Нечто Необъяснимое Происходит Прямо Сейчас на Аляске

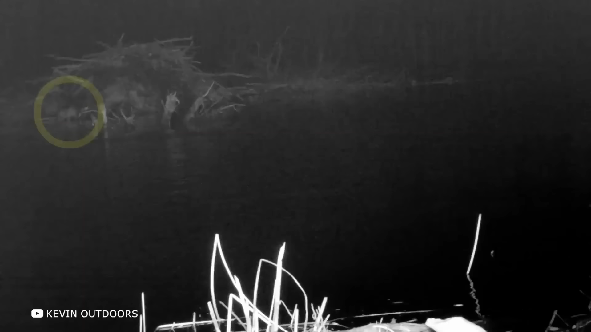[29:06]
бобер тут же чинит ее, ведь от этого зависит его жизнь.
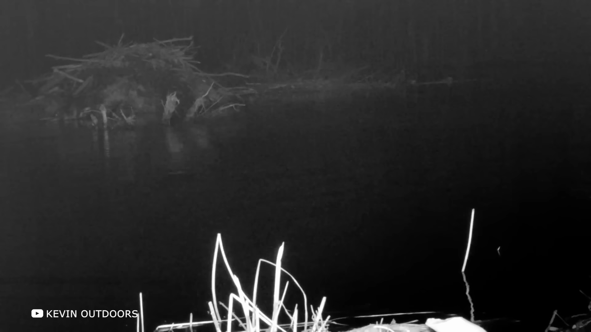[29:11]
Средняя бобровая плотина в высоту и ширину примерно как взрослый человек, но есть у этих грызунов и рекордные постройки.